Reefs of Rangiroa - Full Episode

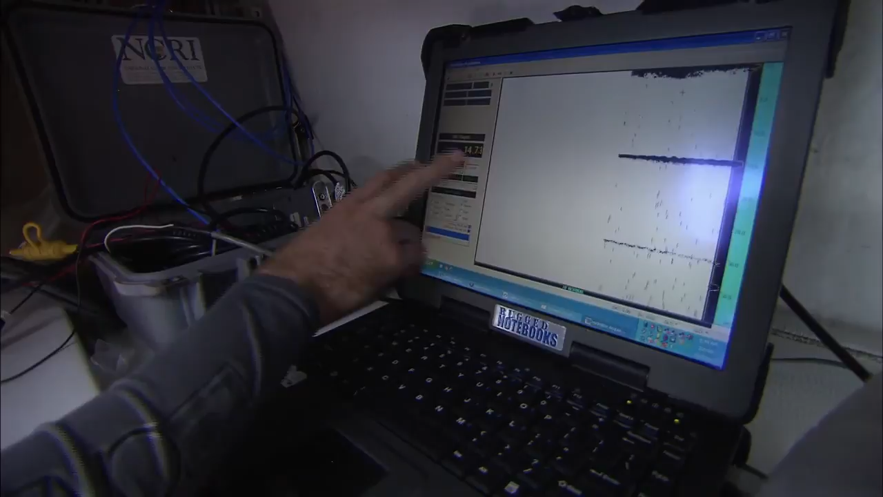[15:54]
And here you can see the surface.
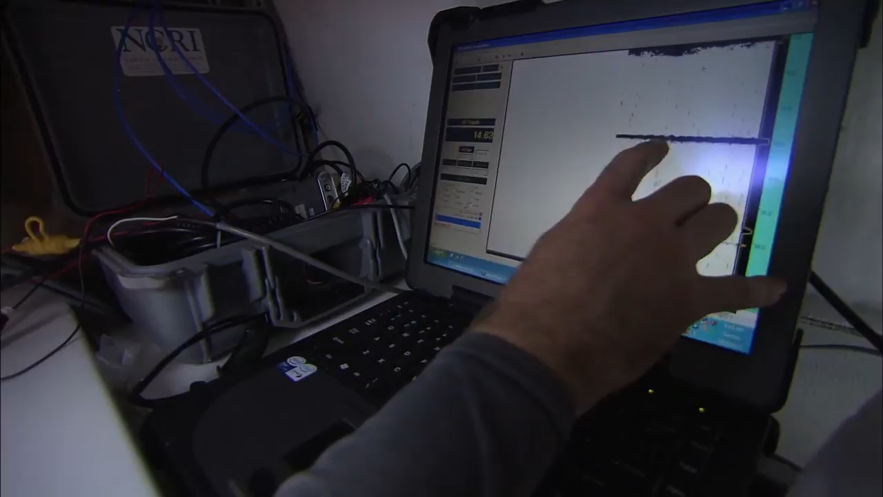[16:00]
It's quite flat, so that tells us that we're over sand. Here you have the position, the latitude and longitude of each depth sounding as it's being recorded.